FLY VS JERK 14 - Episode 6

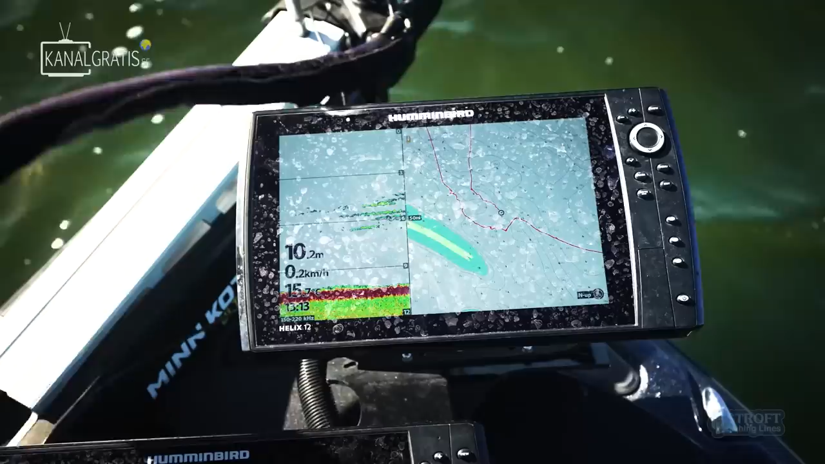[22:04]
On screen: depth 10.2 m, speed 0.2 km/h
As you see, the bait fish is chilling at 6 meter, and that's where we want to present our lures as well.
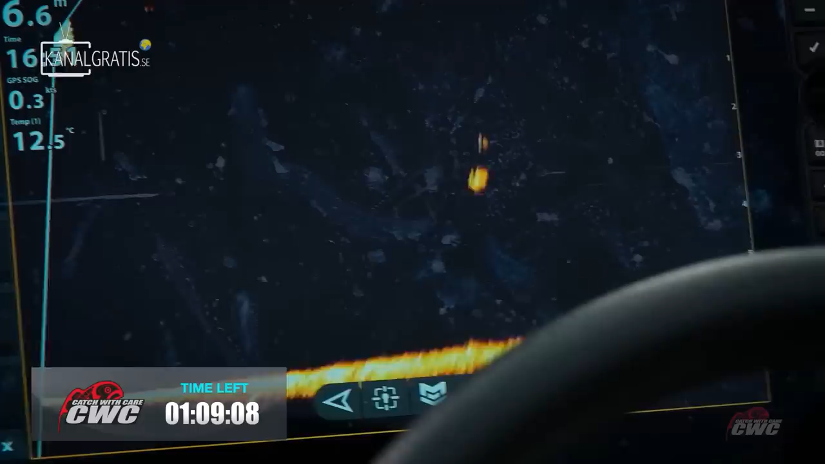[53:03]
On screen: depth 6.6 m, water 12.5°C
What? It's not coming on mine, is it?
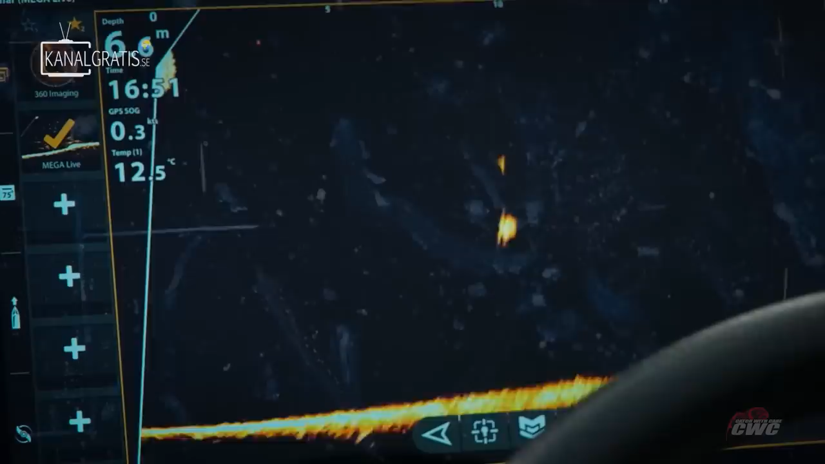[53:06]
On screen: water 12.5°C
We missed it. Come again. No.
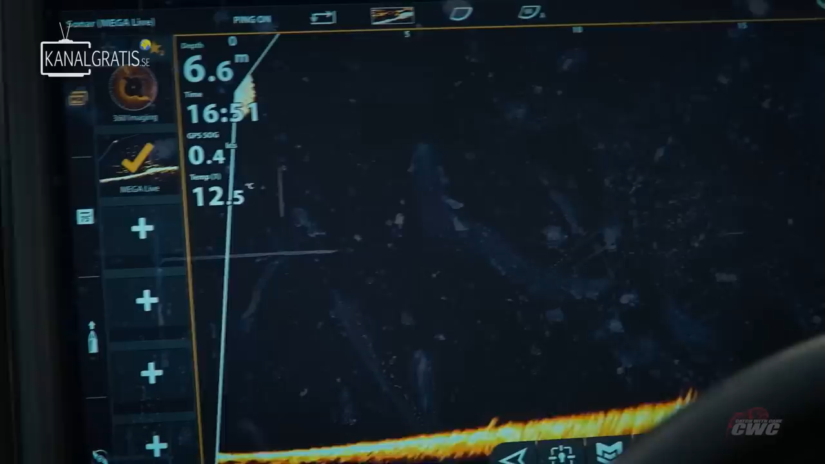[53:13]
On screen: depth 6.6 m, water 12.5°C
Oh, he's there. Oi, oi, oi.
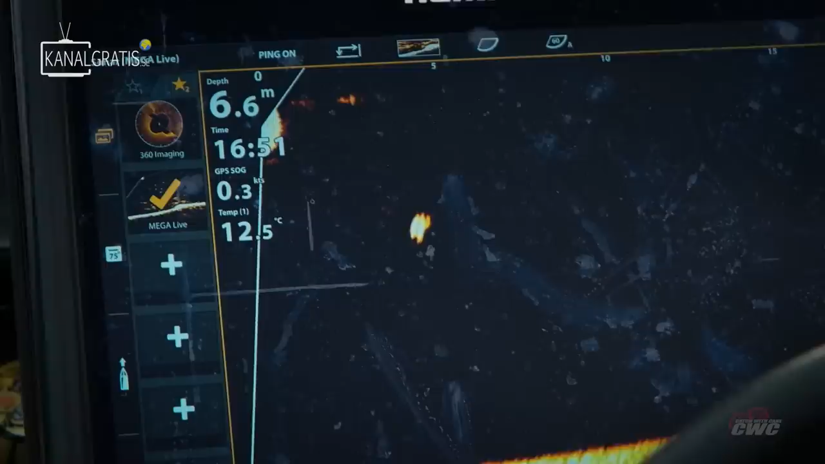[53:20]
On screen: depth 6.6 m, water 12.5°C
That's a big one. That's a really big pike. But hey, he like swim before it.
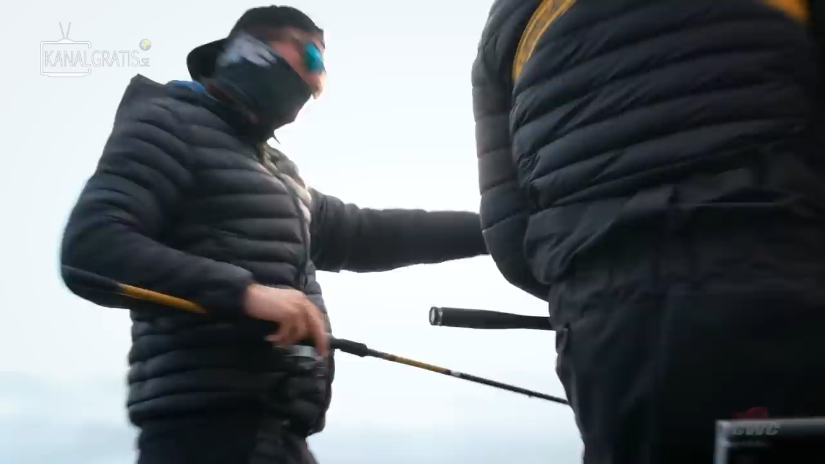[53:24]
No, he missed it. Fucking idiot. Oh. It's not even to find the pike.
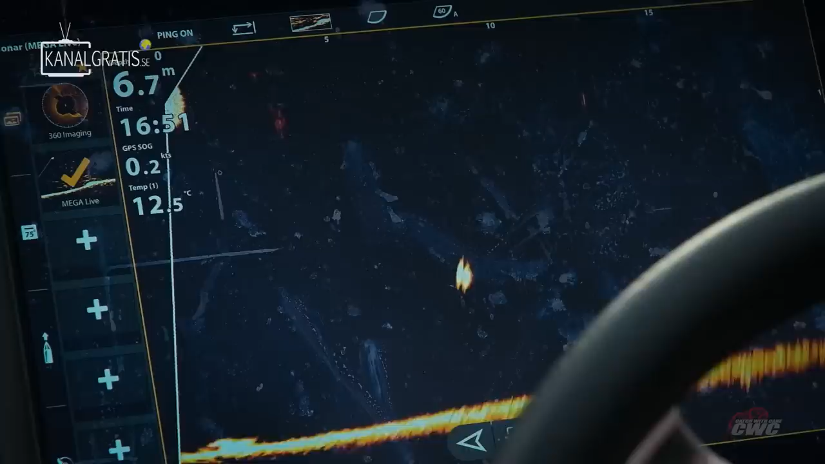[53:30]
On screen: depth 6.7 m, water 12.5°C, speed 0.2 kn
They also gonna... Oi, oi, oi, oi. Asshole.
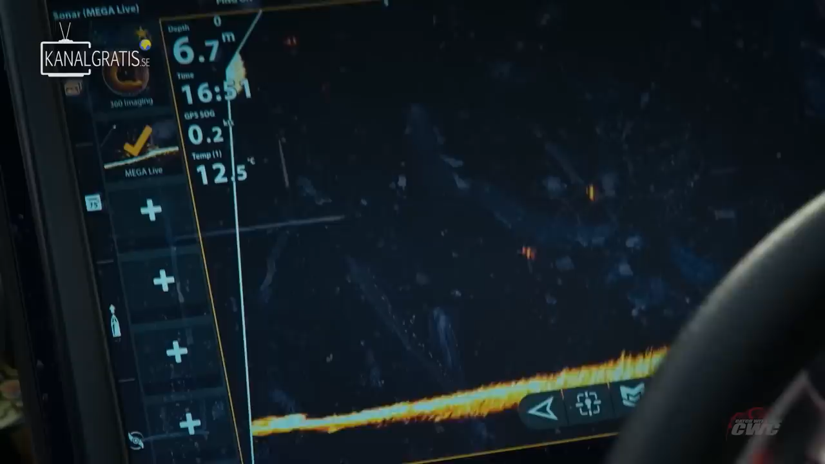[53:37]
On screen: depth 6.7 m, water 12.5°C
We have seen so many big fish. Lots of bait fish in the area.
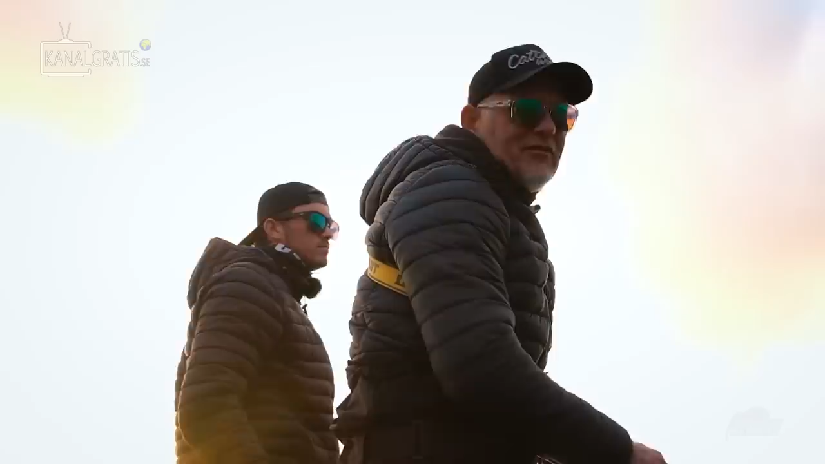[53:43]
Lots of big mamas swimming around here.
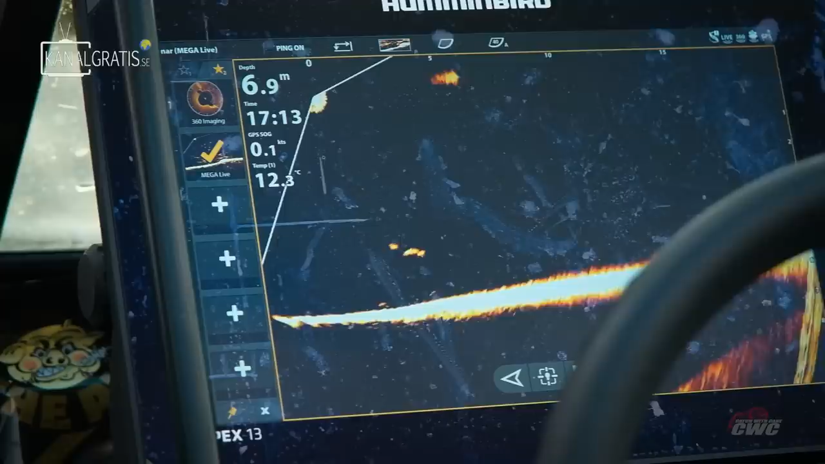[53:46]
On screen: depth 6.9 m, speed 0.1 kn
But they don't take. We have tried the Mega Live.
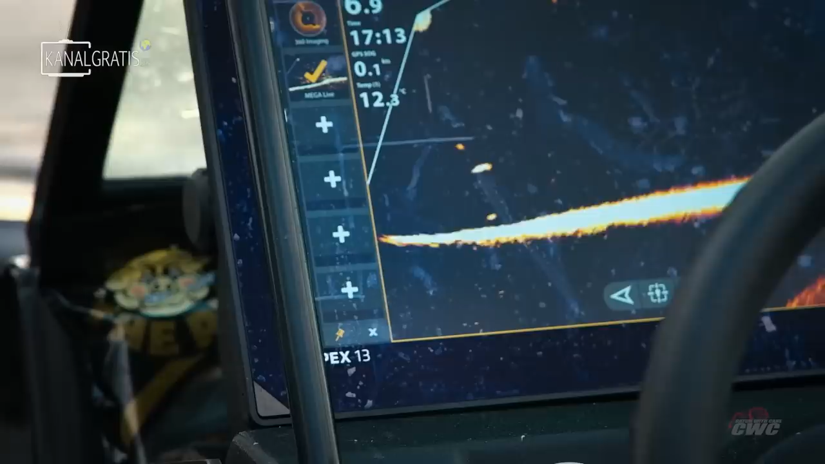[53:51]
We have some followers. But they don't take.
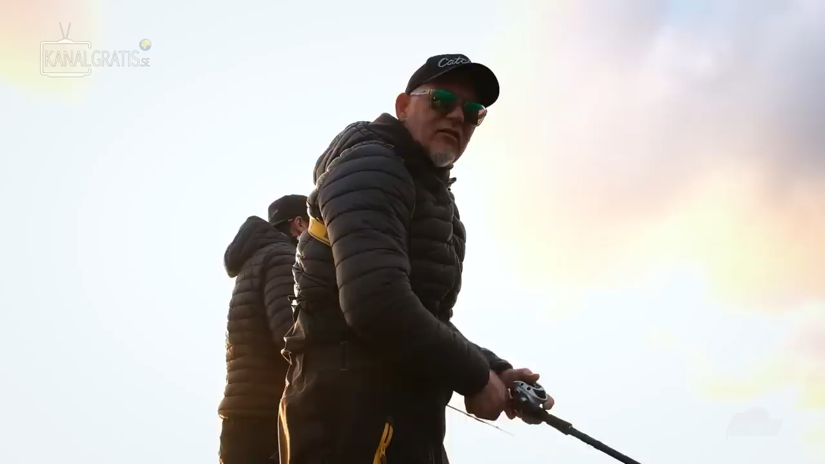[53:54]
It's totally off. They have some food.
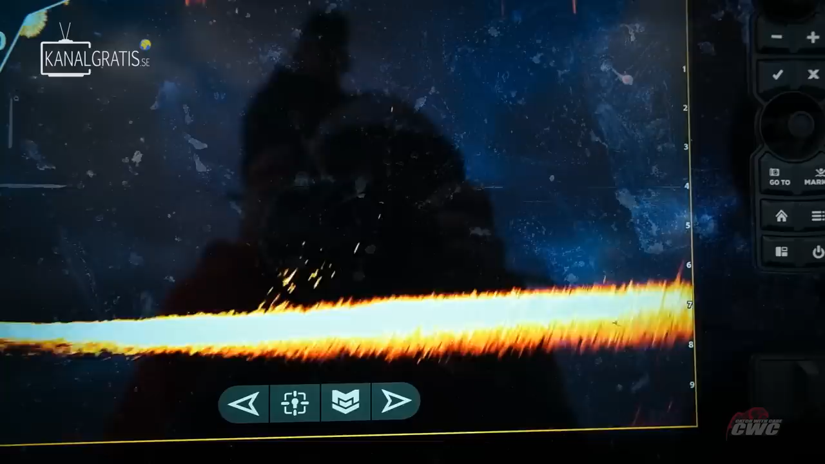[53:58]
Of course. Oof. So much bait fish is crazy.
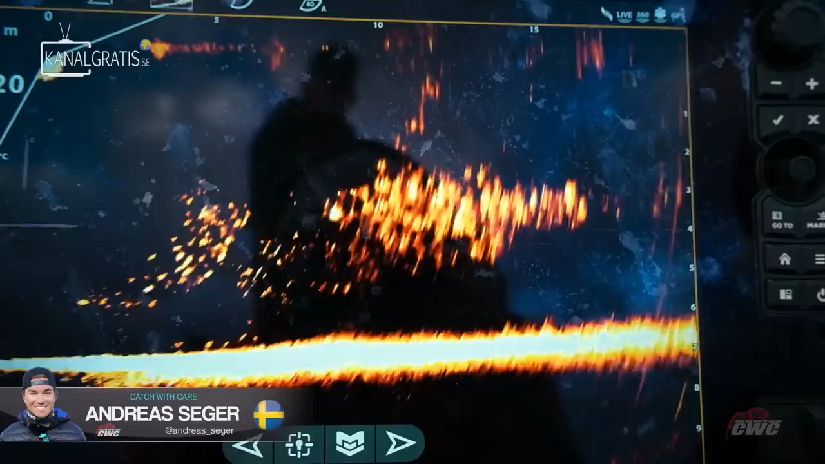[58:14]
There's baitfish everywhere. Problem is, there's so much baitfish and probably we would be able to catch some good sized pike in it, but we don't have the time. We have 30 minutes to go.